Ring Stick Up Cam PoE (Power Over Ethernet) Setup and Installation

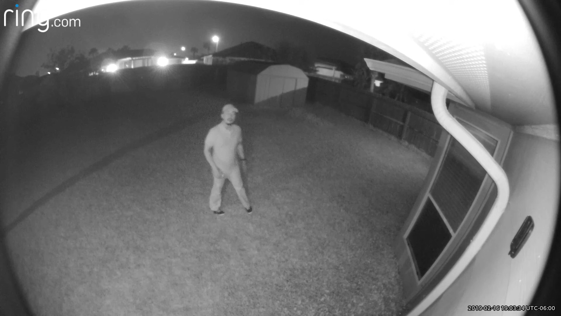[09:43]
So this is the video quality of the Ring stick up cam. The night vision on. And it's totally dark now.
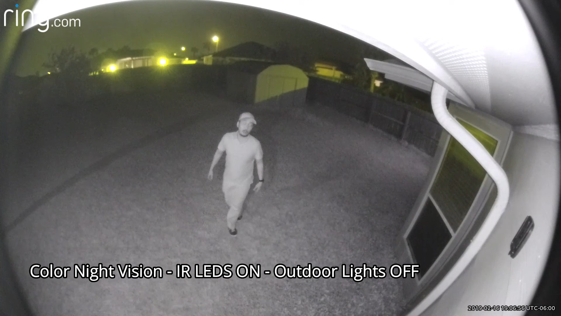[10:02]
So this is the video quality of the Ring stick up cam. With the color night vision on. And with the night vision on. And the night vision.